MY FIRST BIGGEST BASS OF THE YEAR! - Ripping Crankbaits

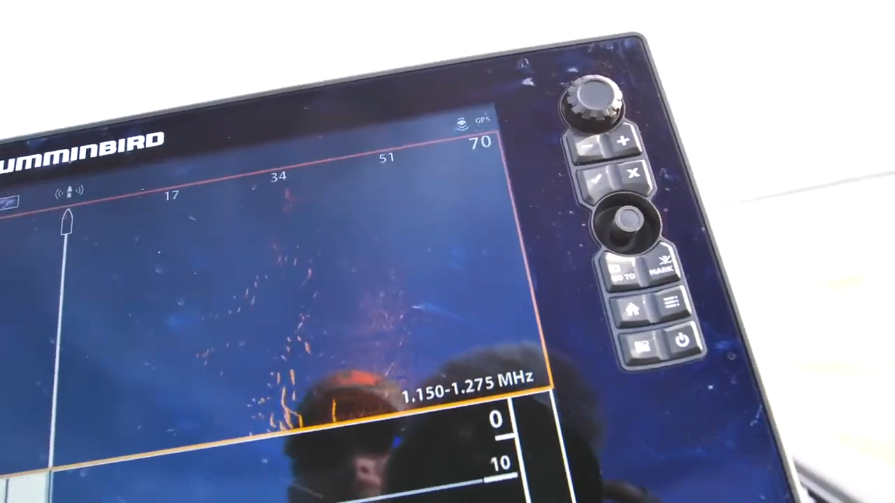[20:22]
On that mega. You can see them all. Oh, they are.